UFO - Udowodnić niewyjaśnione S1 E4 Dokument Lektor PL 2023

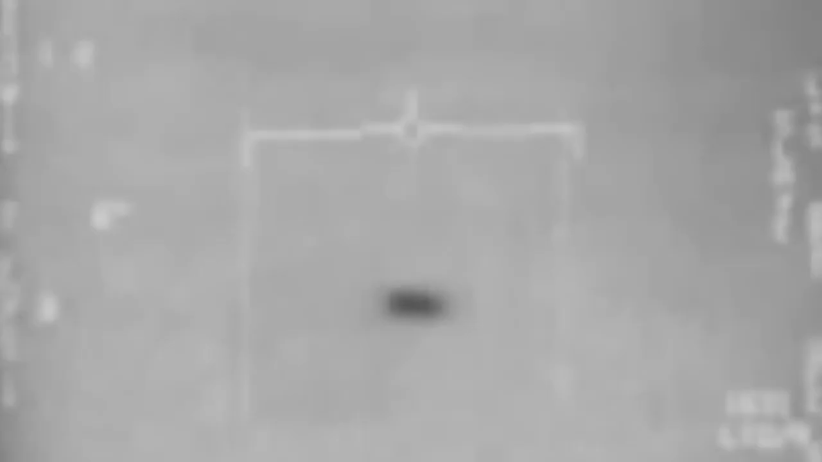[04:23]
Tuż pod powierzchnią znajdował się drugi obiekt w kształcie krzyża.
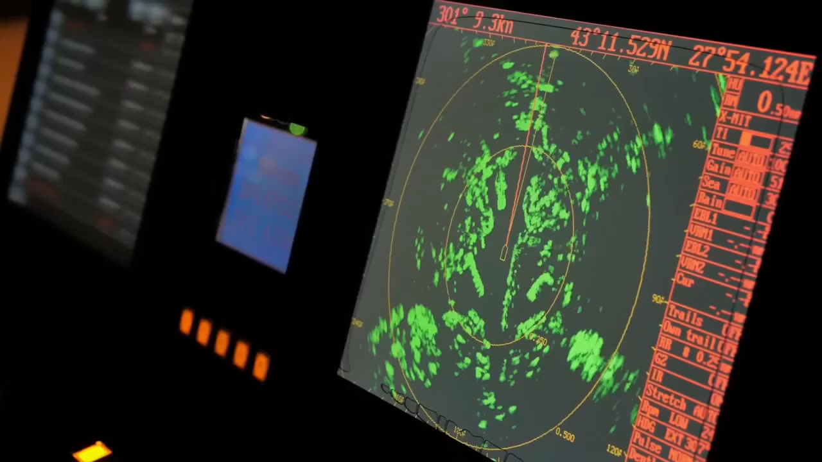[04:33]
Radar płynącego w pobliżu okrętu Princeton potwierdził,
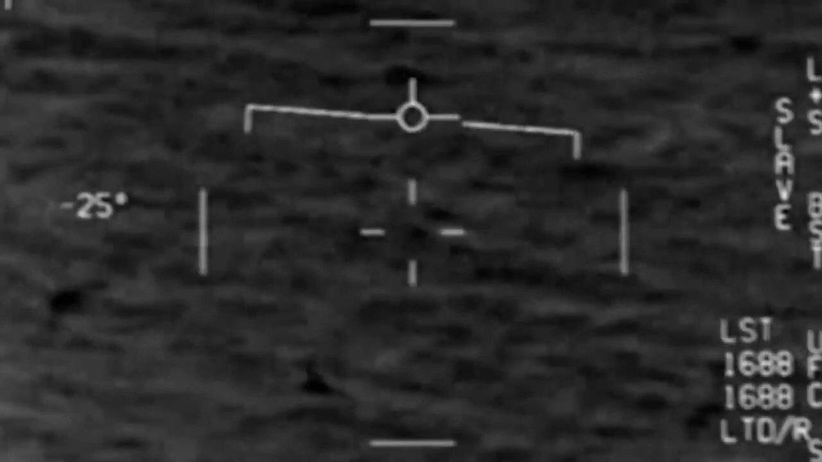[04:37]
że w wodzie znajdował się obiekt poruszający się z prędkością 70 węzłów.
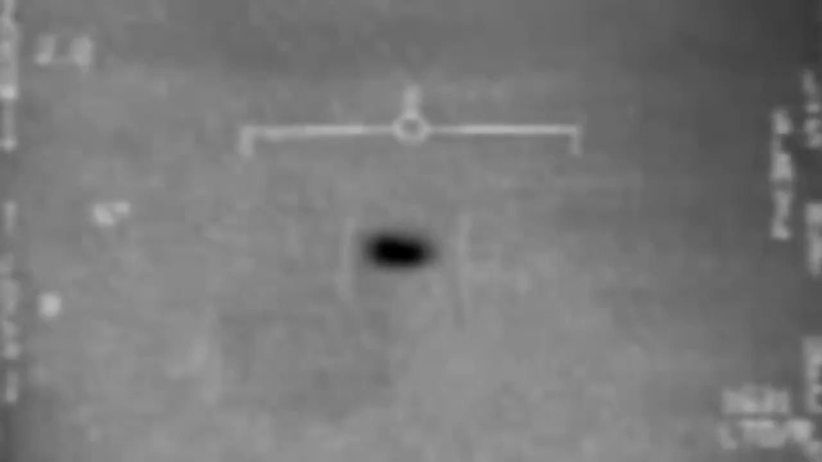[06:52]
Z zeznań pilotów wynika, że te obiekty nie miały widocznych źródeł napędu. Odrzutowiec zasysa powietrze i wyrzuca je z tyłu.
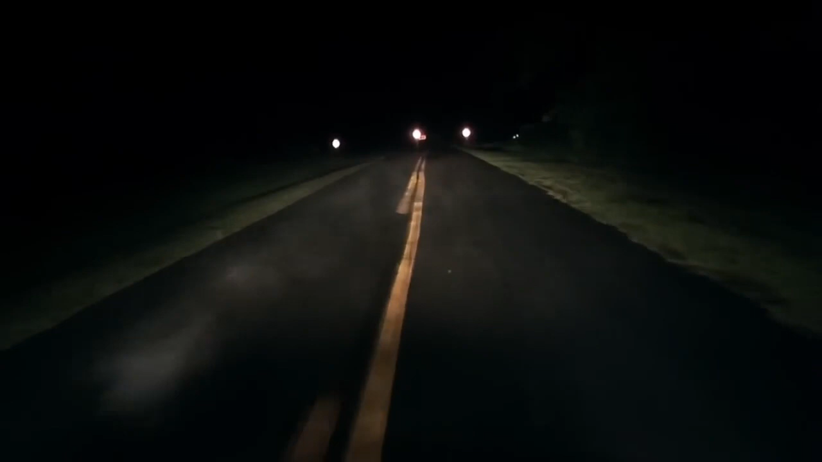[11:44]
Przejechali kilometr lub dwa i zobaczyli coś, co Kelly opisuje jako ekran albo ścianę świateł.
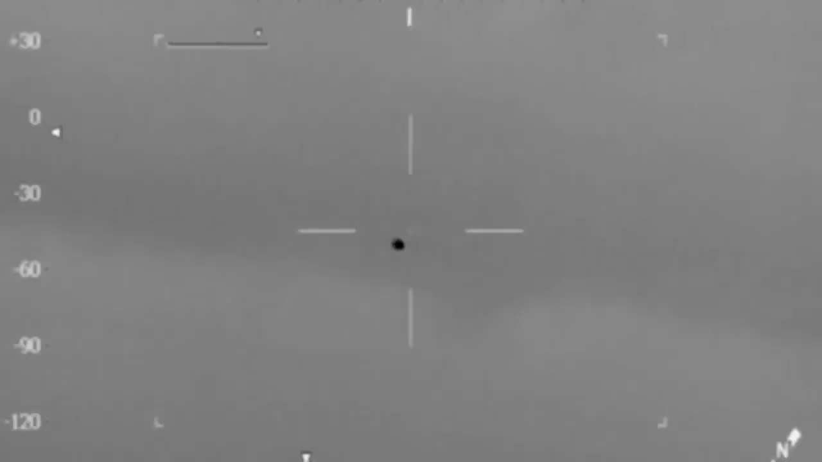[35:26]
Uchwyciły go kamery termowizyjne w 2016 roku.
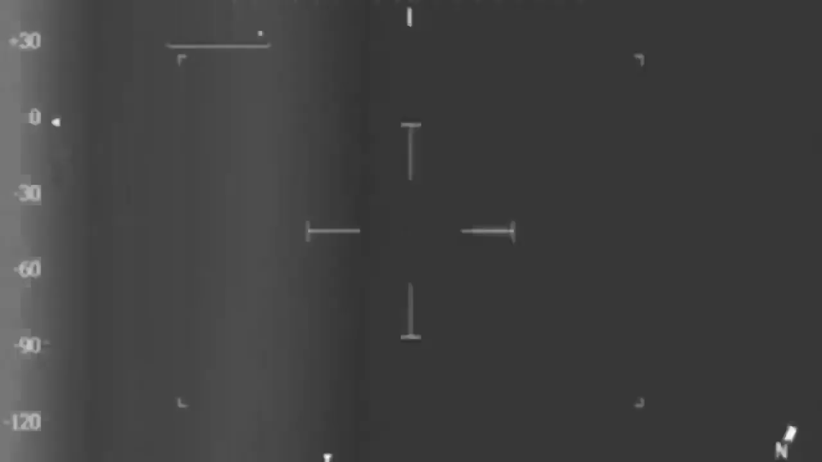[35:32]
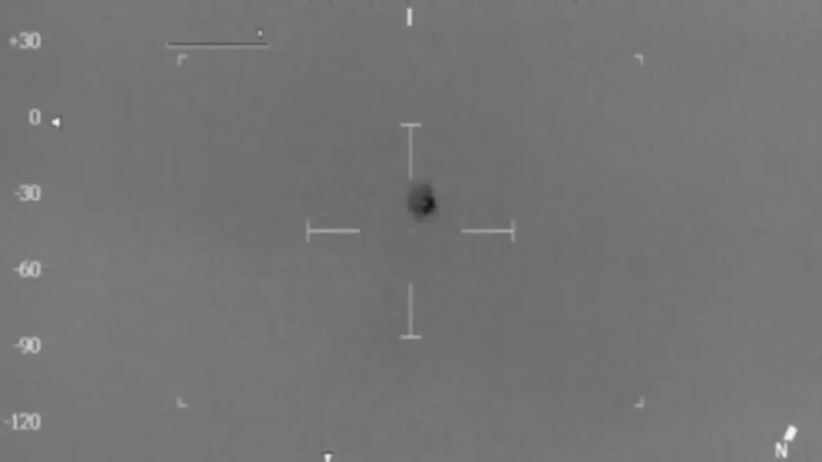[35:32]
Nie można go było zobaczyć ludzkim okiem.